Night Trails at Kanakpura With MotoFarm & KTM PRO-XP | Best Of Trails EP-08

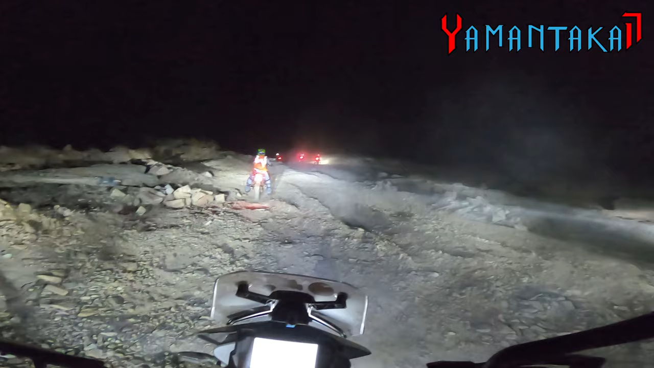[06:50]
Let's not to lose momentum. Let's keep going. Deliver the power, control, drop, control, there we go. Hey, hey, hey, my headlamp.
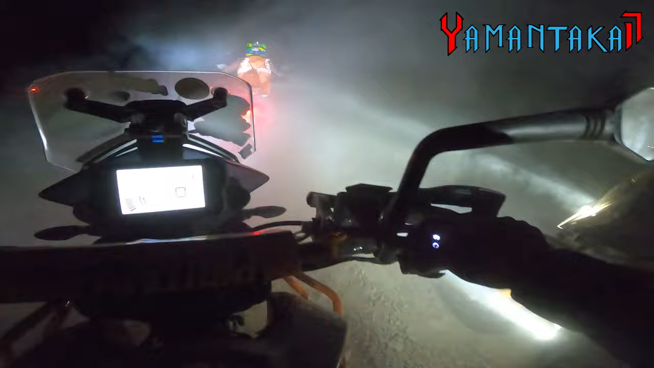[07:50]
They're smoking rubber, guys. Oh. Somebody pull, pull, pull, pull me, pull me. Push me, push me. Yeah.